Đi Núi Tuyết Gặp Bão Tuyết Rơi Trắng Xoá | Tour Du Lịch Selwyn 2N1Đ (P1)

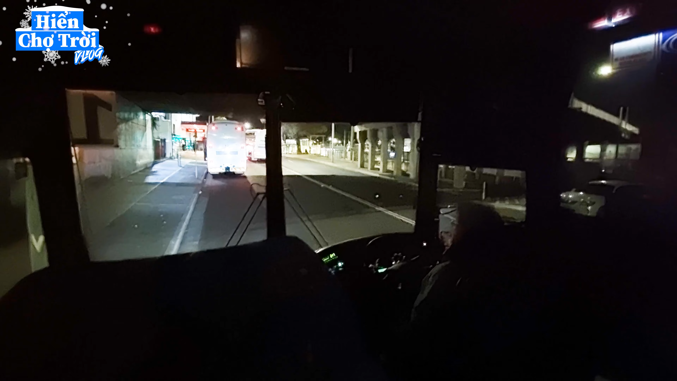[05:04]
Đó, bây giờ chiếc xe trước lăn bánh rồi, xe của mình cũng chuẩn bị nè, tài xế cũng lên ngồi cũng sẵn sàng rồi. Bây giờ này là 12 giờ 25 rồi đó.
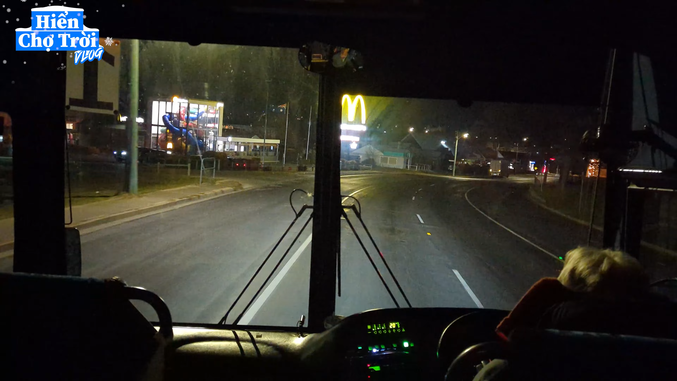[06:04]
Bây giờ là mình đang tới cái khu để mà mướn đồ đi chơi rồi nè.